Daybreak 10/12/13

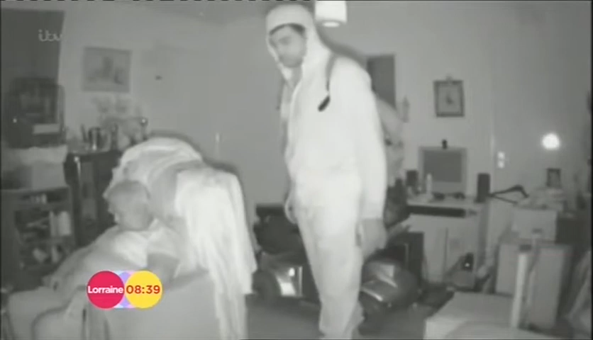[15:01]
Yes, this is a pensioner, 68-year-old Margaret Woodward, at her home in Derbyshire. I mean, it does send shivers up the spine, doesn't it? But the reason that the cameras are filming this is because she was broken into. This was the fifth occasion. Well, the advantage of having the cameras in was that we saw the offender's face, and he has now been jailed for four Good.